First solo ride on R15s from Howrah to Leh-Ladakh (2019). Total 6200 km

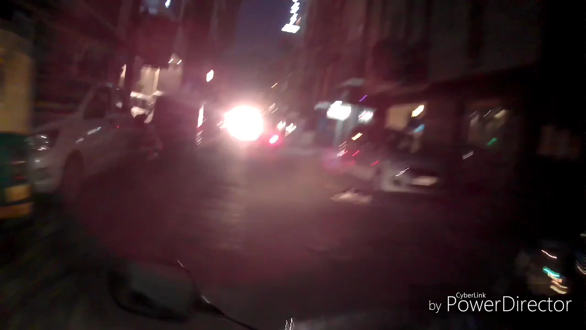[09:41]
तो पहाड़गंज है दिल्ली, नई दिल्ली का पहाड़गंज।
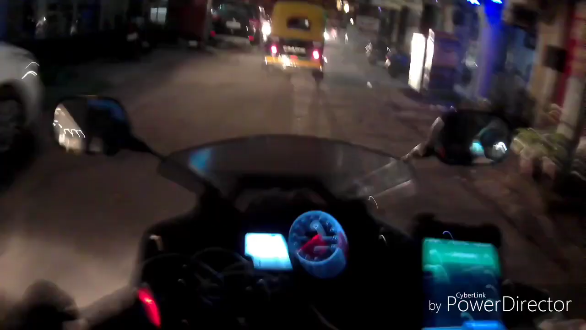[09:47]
होटल अच्छा ही मिल गया था,
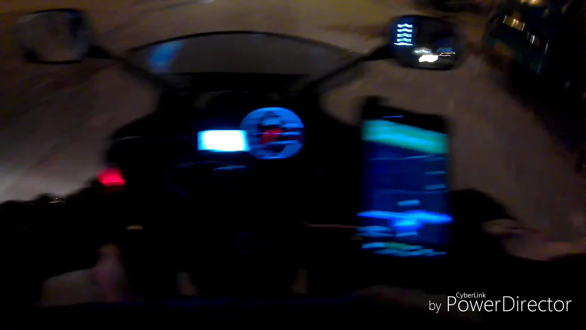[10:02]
24 आवर्स कर रहे हैं दिल्ली, तो पहाड़गंज दिल्ली
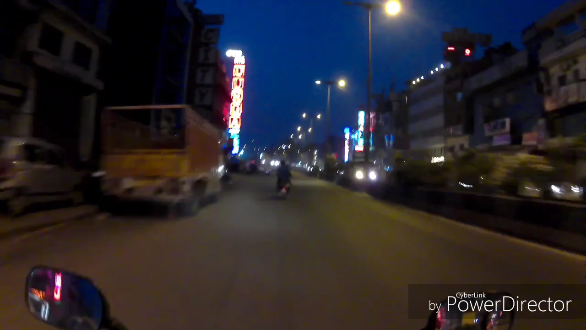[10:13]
हुआ तो बहुत क्लियर है रास्ता,